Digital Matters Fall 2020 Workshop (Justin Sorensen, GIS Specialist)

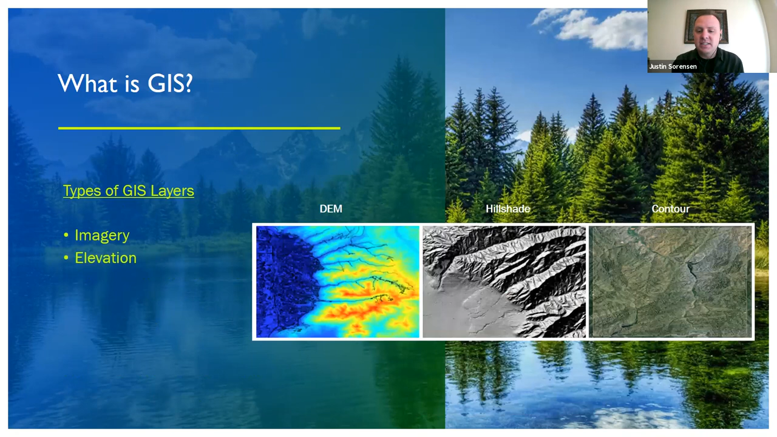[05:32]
elevation data sets such as contour lines and elevation models,